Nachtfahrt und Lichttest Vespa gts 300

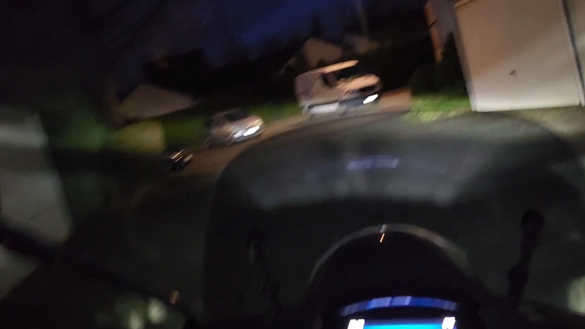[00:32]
Ja, willkommen zum neuen Video. Mal schauen, was heute so kommt. Ja, wie sich das Ganze anlässt, insbesondere ob das Tonproblem nun endlich mal etwas besser gelöst ist.
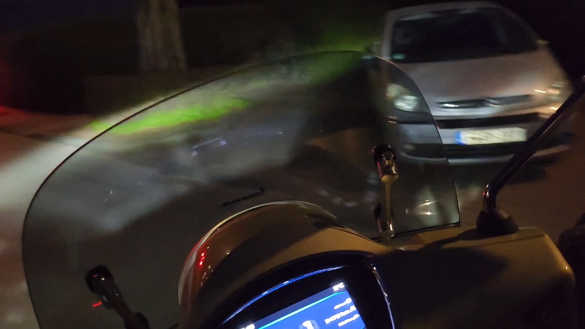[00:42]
Ab in die Dunkelheit.
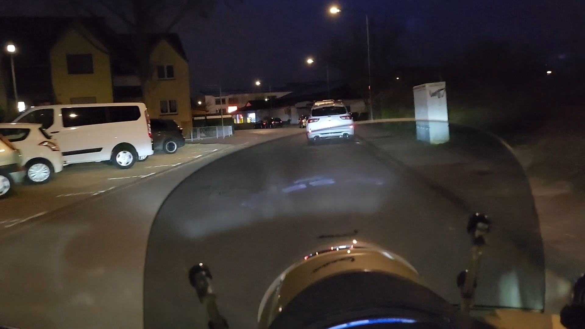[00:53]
Und wie man sieht, sieht man eigentlich recht gut. Das Licht könnte etwas geringer,
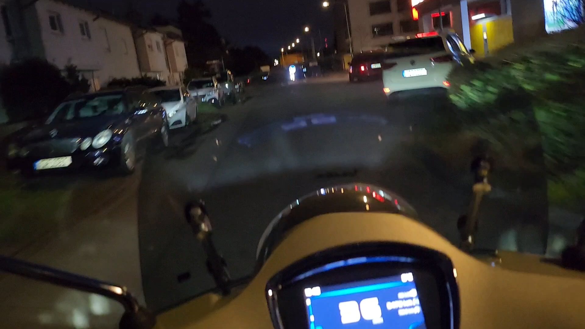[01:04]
sprich etwas tiefer eingestellt sein, zumindest hier im Stadtverkehr. Auf der Landstraße wird das eigentlich so gut sein. Wenn man jetzt auch noch das Fernlicht einschaltet, dann geht das gleich in die Berge da hoch. Ne?
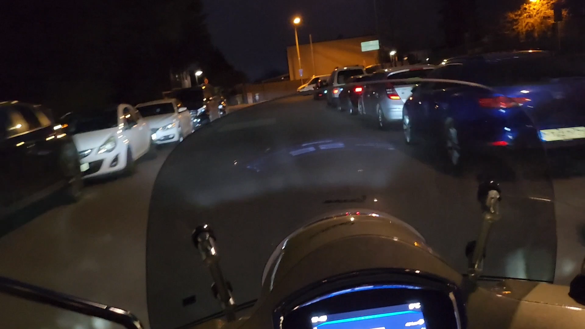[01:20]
Gut. Rechts ab, alles paletti, passt.
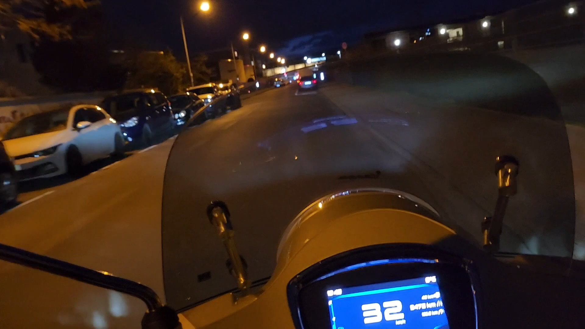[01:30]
Ein bisschen langsam starten heute wieder. Der Motor ist noch nicht so richtig warm. Zumal wir auch hier nur, was haben wir im Moment?
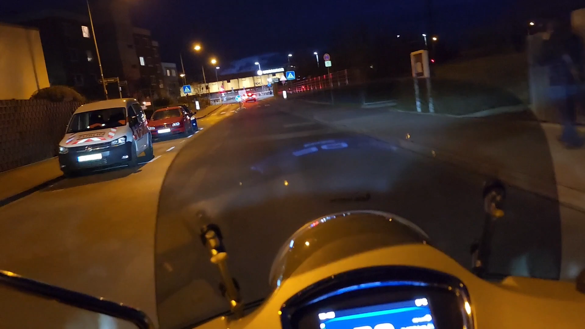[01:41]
8 Grad. 8 Grad, gut. Ja. Etwas eng das Ganze.
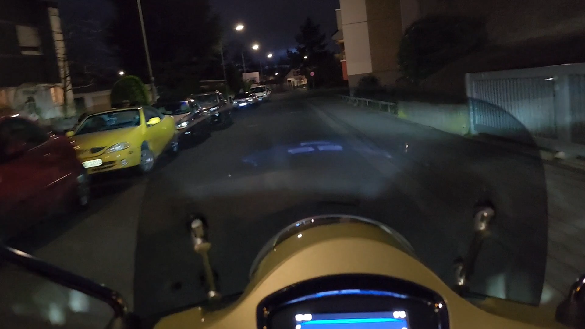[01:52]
Aber man weiß sich ja zu behelfen. Hier ist auch eine blöde Ecke, rechts vor links. Wenn da bisher noch nie etwas gekommen ist,
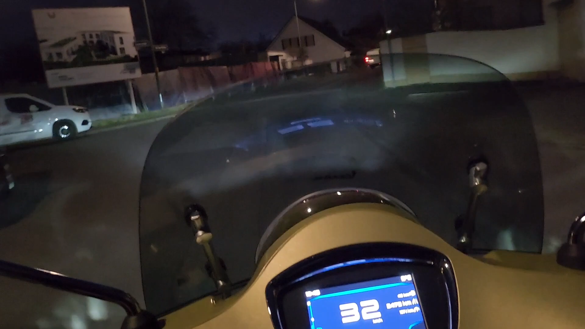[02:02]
aber wenn man sich da mal drauf verlässt, dass da auch jemand kommt, dann passiert's.
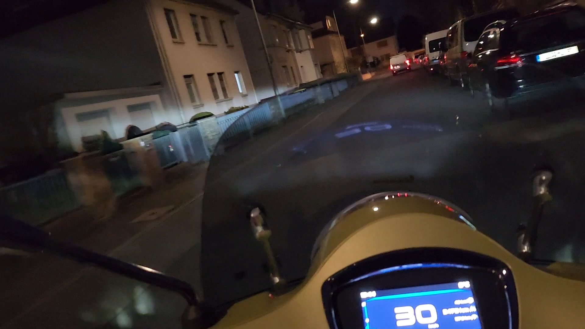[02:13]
Ja. Also mit dem Licht der GLDS bin ich sehr zufrieden.
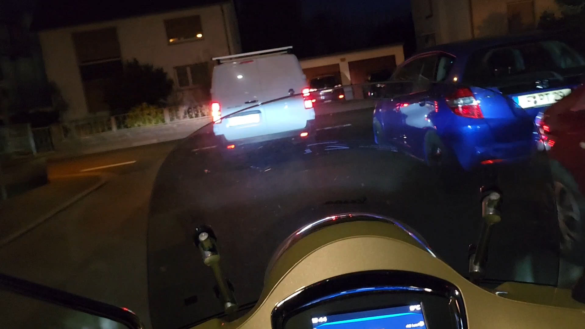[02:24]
Es leuchtet alles aus, was man braucht. Auch wenn das jetzt im näheren Bereich im Moment nicht so hell erscheint,
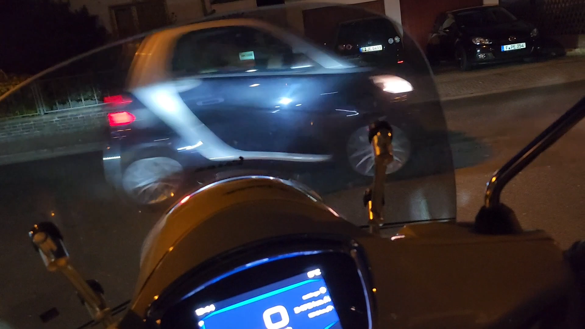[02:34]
aber es reicht, um wichtige Dinge zu erkennen.
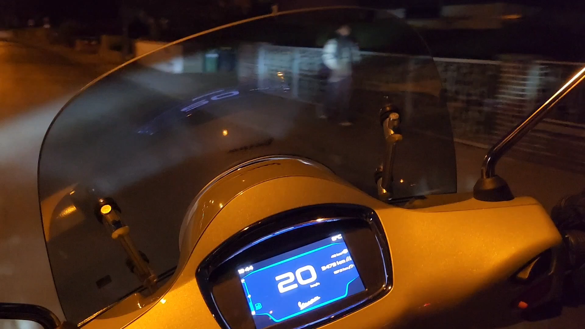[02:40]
Und der mittlere Bereich, also von 20 bis 60 Meter vor uns, ist gut ausgeleuchtet. Wieder etwas langsamer, hier nur 30, wir hoppeln hier so entlang.
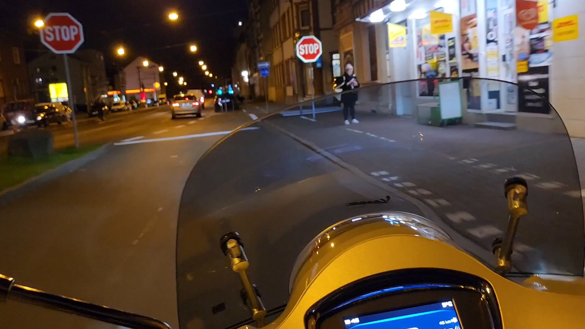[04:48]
denn ich habe diesmal nicht den absoluten Bildstabilisator eingeschaltet an der Kamera, da die nämlich mehr Beleuchtung braucht.
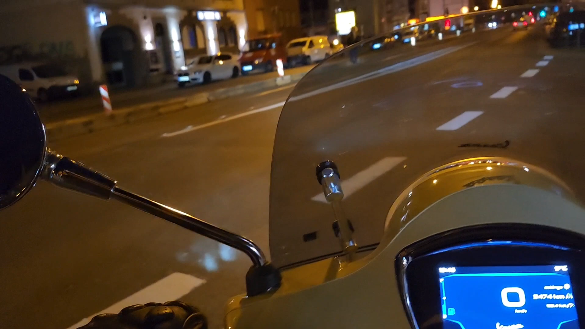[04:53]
Tagsüber taugt das, aber bei Dunkelheit kommt dann nicht mehr allzu viel raus.
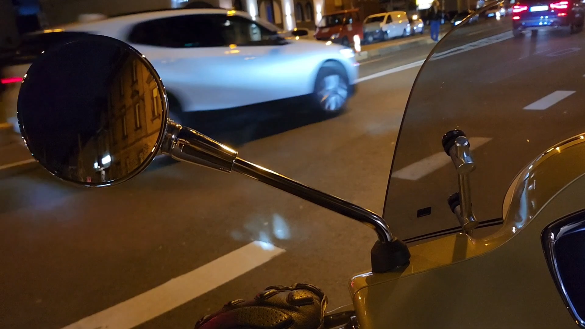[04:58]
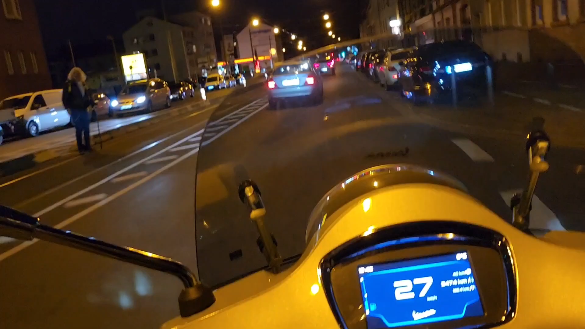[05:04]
hier mit 30 Bildern pro Sekunde. Mit 60 ist es dann etwas besser. Und dann noch mit dem Stabilisator, dann ist alles klar. Dann passiert da nichts mehr bei LED-Beleuchtung. Wir sind ja sparsam. Ne? Gucken wir, dass wir so zurechtkommen.